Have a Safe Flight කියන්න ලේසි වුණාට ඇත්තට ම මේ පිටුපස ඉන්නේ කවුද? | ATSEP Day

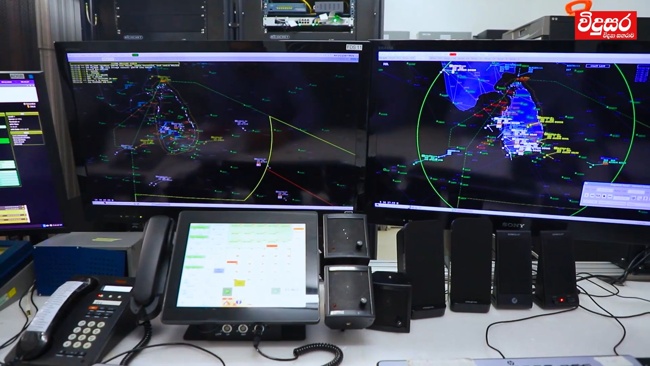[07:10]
දැන් මේ තියෙන ඔයාලට මේ ලයිව් වෙන ට්‍රැෆික් එක තමයි ලංකාවේ ඇතුළත් පෙන්නන මේ. එතකොට මේ රේඩාර් දත්ත කොයි විදිහේ කොච්චර ඇකියුරසි එකකින් එනවද කියලා අපේ නිලධාරීන් බලන් ඉන්නවා.
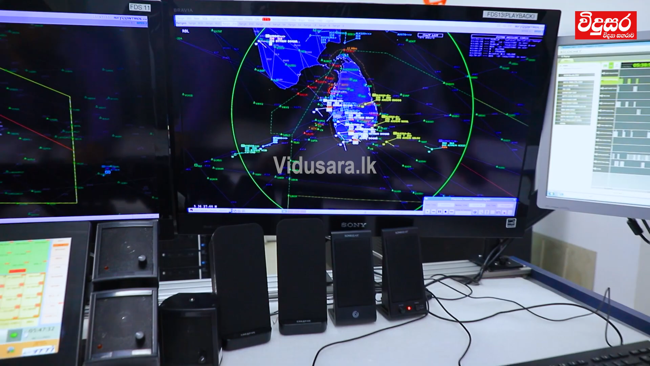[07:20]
මේ ADS-B සිස්ටම් එකේ රේඩාර් සිස්ටම්ස් මේලා තියෙන මේ එයා ට්‍රැෆික් මැනේජ්මන්ට් එකට ඕනේ හැම එකක්ම මෙතන ඉඳන් අපේ නිලධාරීන් පැය 24 පුරාම බලන් ඉන්නවා.
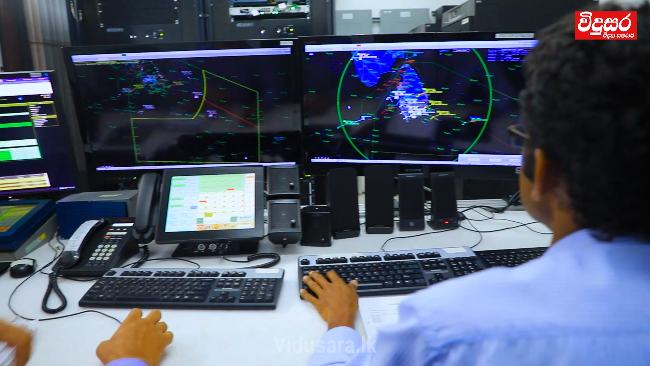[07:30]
එතකොට ඒවා රෙකෝඩින් වෙනවද, ඒවා මොනවා හරි ෆේලියර්ස් එකක් තියෙනවද කියන එක අපේ නිලධාරීන්ගේ සුපරීක්ෂාව යටතේ තමයි තියෙන්නේ.
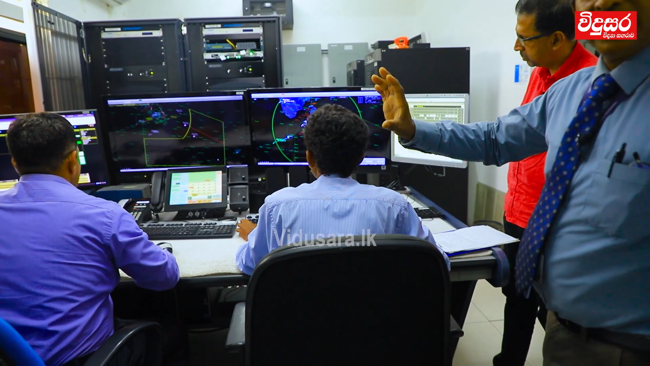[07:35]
ඒක තමයි එතන තියෙන මේ ටෙක්නිකල් පොසිෂන් එක තමයි මේ තියෙන්නේ.
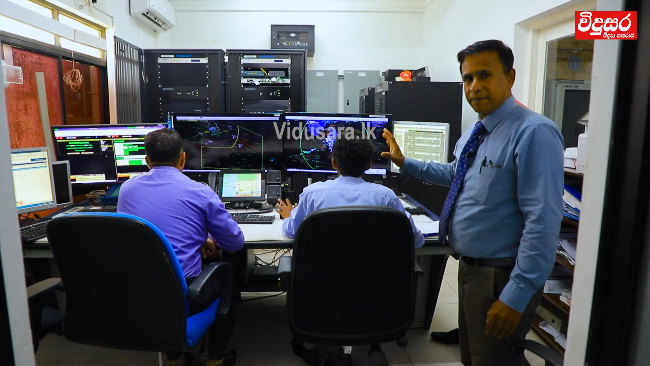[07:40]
එතකොට උපුල මහත්මයා මේ තියෙන්නේ අර මේ අර කියපු ඉන්ෆෝමේෂන් රීජන් එක.
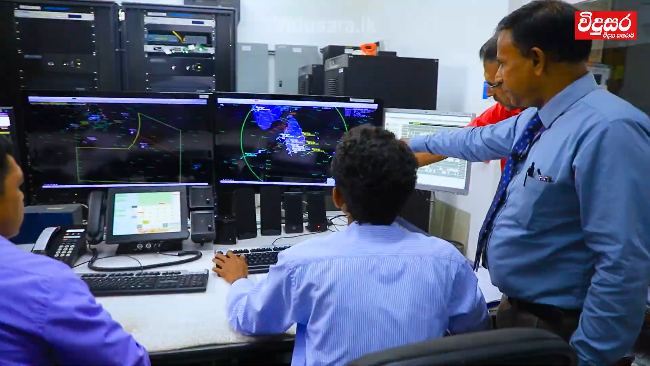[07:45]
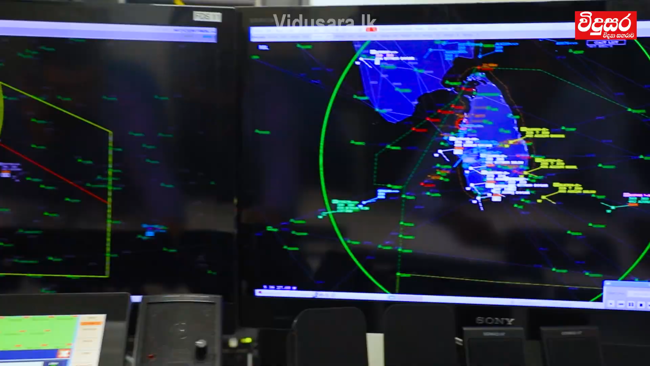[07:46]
ඔව් මේ රවුමෙන් පෙන්නන්නේ මේ රේඩාර් රේන්ජ් එක. ආ රයිට් රයිට්. පිදුරුතලාගලෙන් කව වෙන රේඩාර් රේන්ජ් එක.
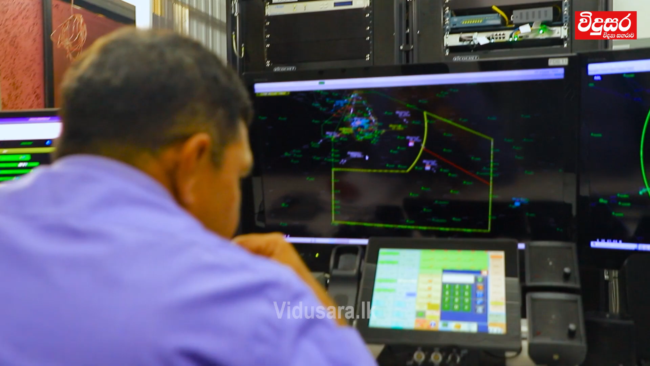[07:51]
රයිට්. අර තියෙන්නේ FIR එක. ඔව් අර තියෙන FIR එක.
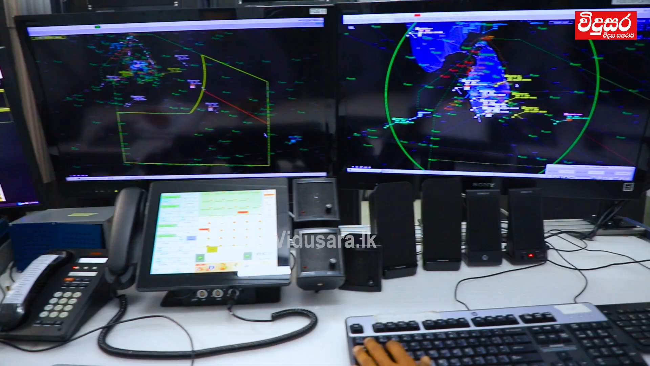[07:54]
FIR එකේ අර සෙක්ටර්ස් වල බෙදලා තියෙන්නේ HF වලින් කතා කරන්නේ කොහෙද?
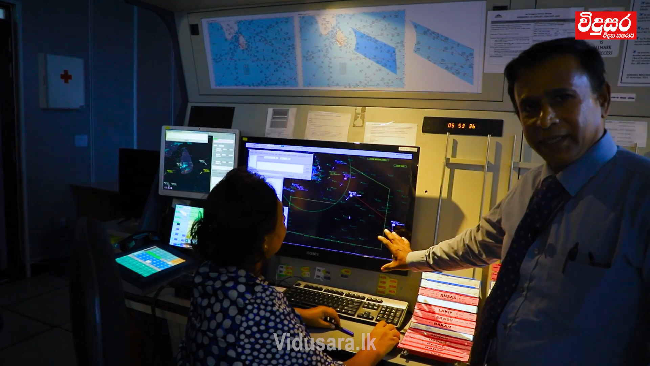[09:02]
ලංකා ගුවන් සීමාවේ අපේ ගුවන් කලාපයට ඇති
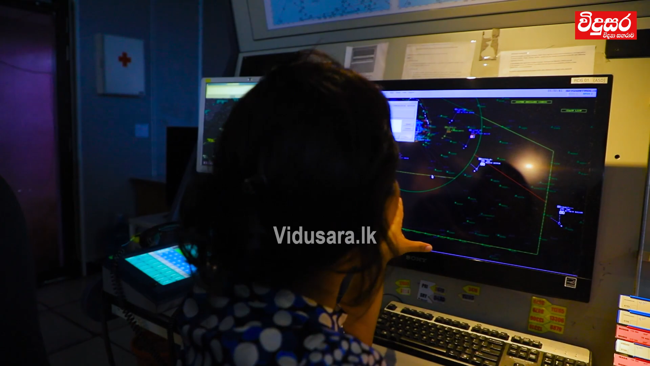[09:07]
කලාපෝමේ කොළඹ මත්දාරික අපේ ලංකාවට ඇති ගුවන් කලාපේ ඒ
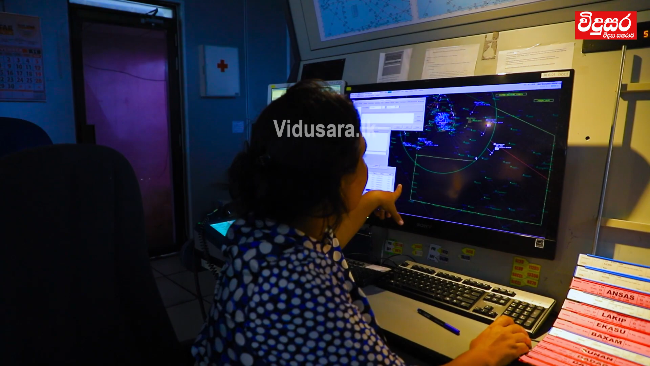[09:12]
සමුද්‍ර ඒරියා එක ඕෂනික රීජන් එක කියලා එතන කන්ට්‍රෝල් කරන එක තමයි මෙතනින් වෙන්නේ.
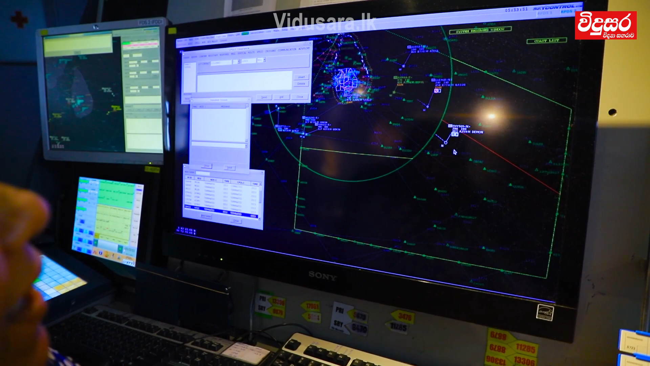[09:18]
එහා පැත්තේ ඇත්තම අපේ මාලික මහත්මයා කරේ රේඩා කවරේජ් එක
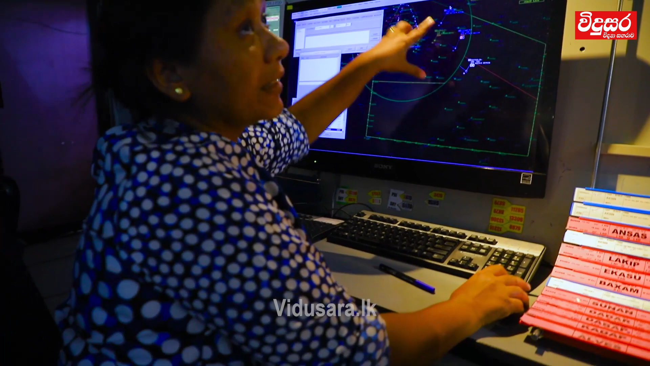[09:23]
තියෙන ප්‍රදේශයේ මේ හැරි අපිට එහෙම රේඩා කවරේජ් එක නැහැ. එතකොට අපි එක ප්‍රොසීඩියර් විදිහට තමයි අපි මෙතන පාලන කටයුතු කරන්නේ. ඒකෙදි අපි සැටලයිට් දත්ත භාවිතා කරනවා සහ HF කියන
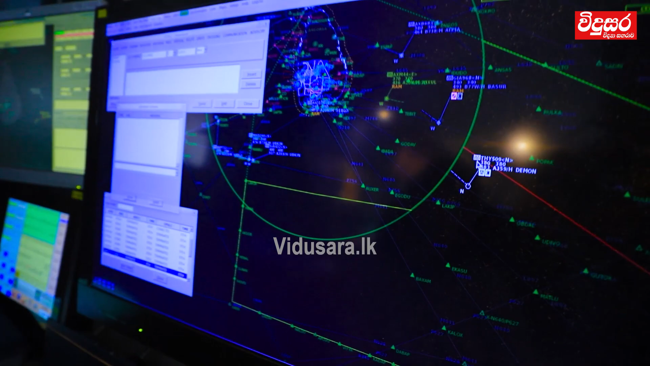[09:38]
භාවිතා කරලා ඒකෙන් එන තොරතුරු වලින් තමයි මෙතන ගුවන් පාලනය සිද්ධ වෙන්නේ.